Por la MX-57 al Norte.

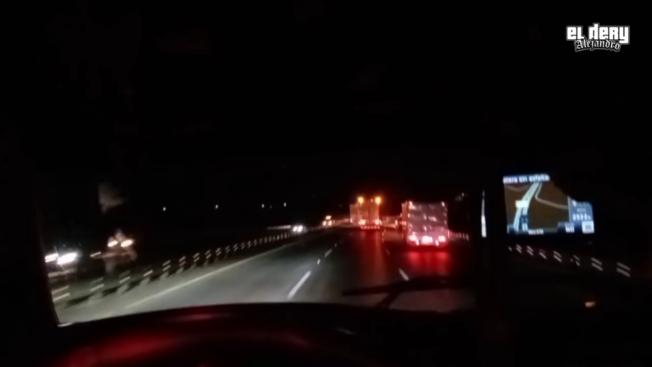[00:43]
San Juan del Río, Querétaroque, otra vez para la Sultana del Norte.
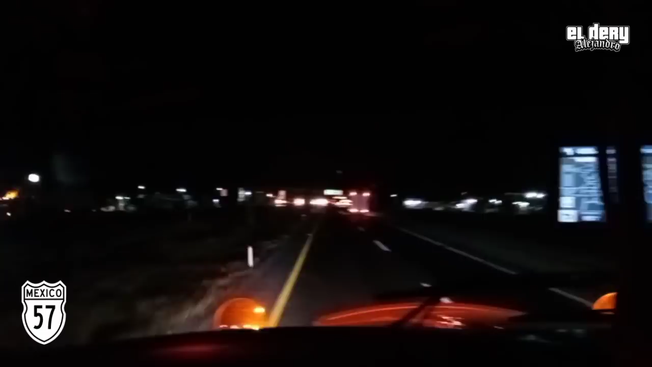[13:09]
Ahí está el entronque Para Ciudad Victoria, Tonoolipas Y seguir derecho a Matehuala, Saltillo Aquí está la bosa